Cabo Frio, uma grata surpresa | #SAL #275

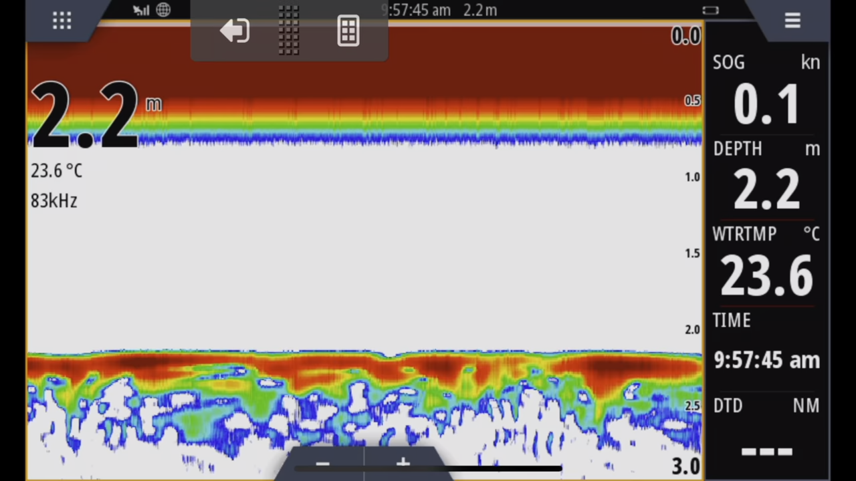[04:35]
On screen: depth 2.2 m, water 23.6°C
Ainda é bem raso por aqui. O sonar mostrava 2 metros e 20 e a maré já estava quase no seu ponto mais baixo.